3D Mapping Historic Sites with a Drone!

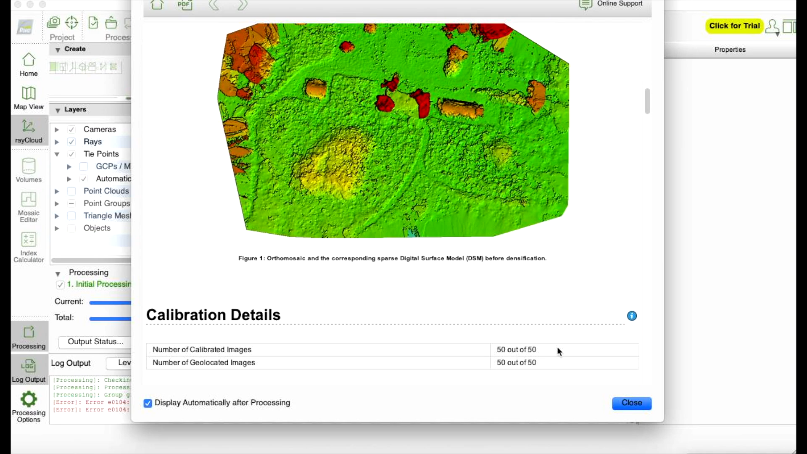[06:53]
images and other data that has been gathered as we can see here here's a very basic model of
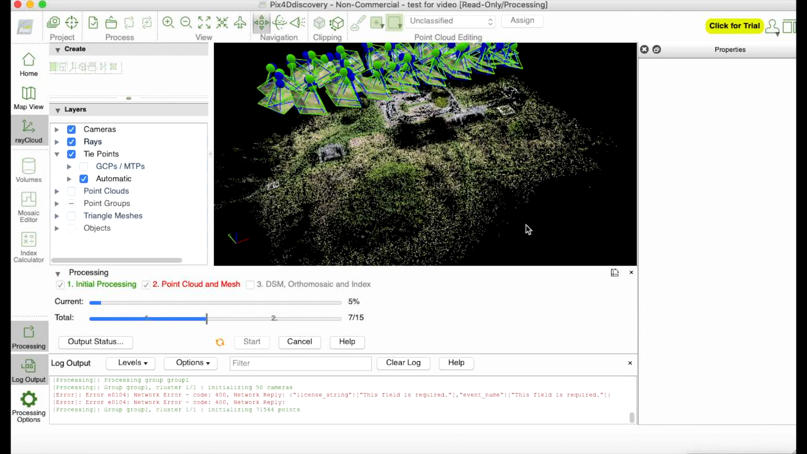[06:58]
what the end products can look like then we'll just deselect the cameras there to get a better view
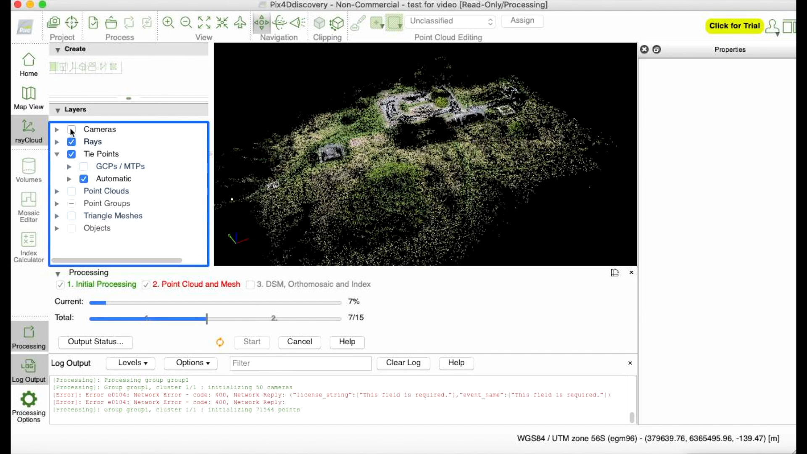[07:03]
and press start once again close
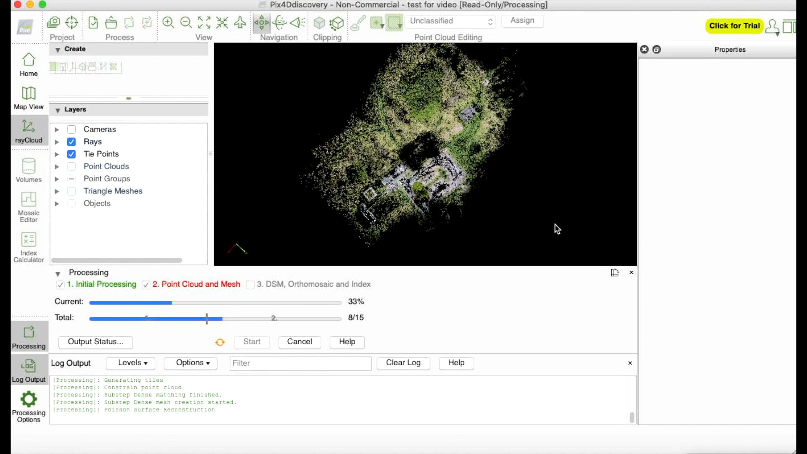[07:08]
this you don't really need to know anything about that once
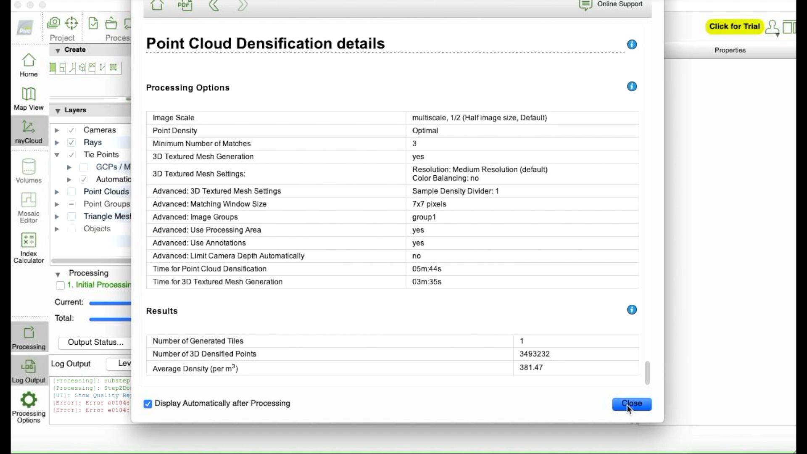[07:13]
again we'll close the cameras and turn on point clouds
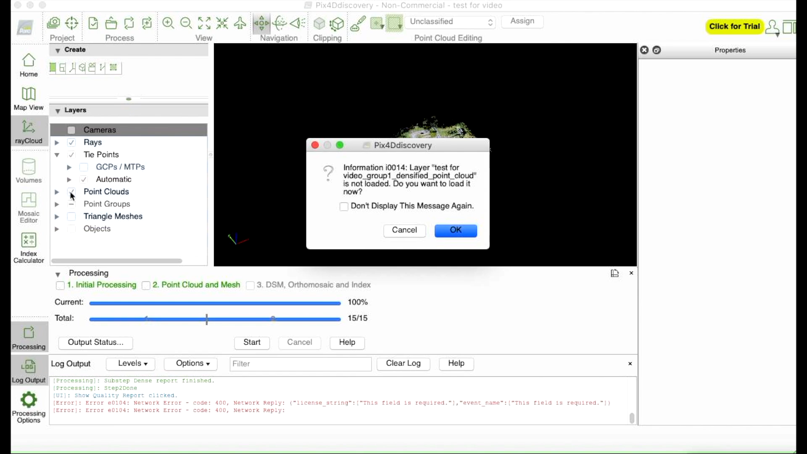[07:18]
and
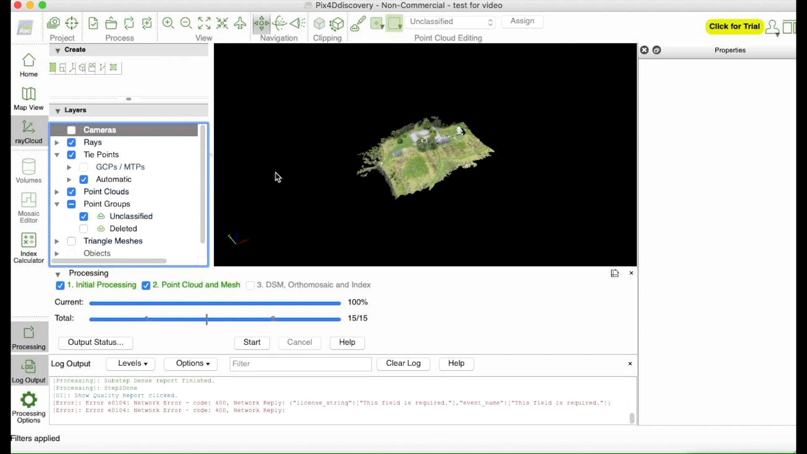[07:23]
then we have a bit better detail but to get the most detail out of it you'll want to turn on triangle meshes which will just fill in those gaps and there we go now as you can see it's not
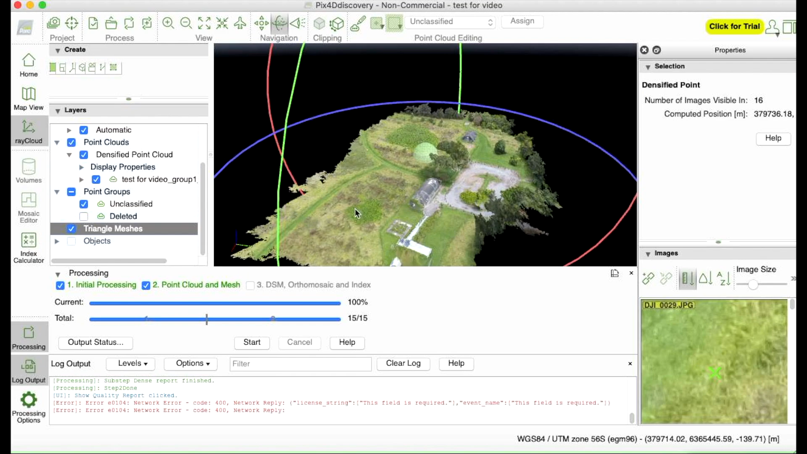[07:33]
the the greatest model there are you know gaps in it and there are imperfections one way
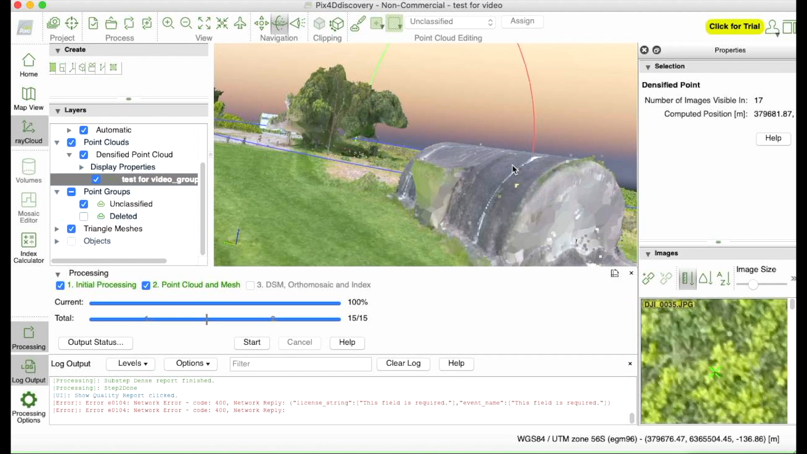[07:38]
to deal with this would be to either do multiple images of the site so